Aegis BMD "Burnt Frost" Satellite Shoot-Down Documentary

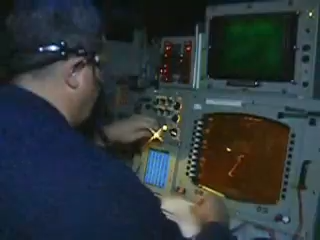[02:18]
Battle short enabled, step 48 complete. I'm Sean, launch enabled.
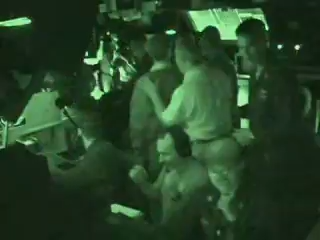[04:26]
Captain RCNC debris in the end scope. Evaluate kill.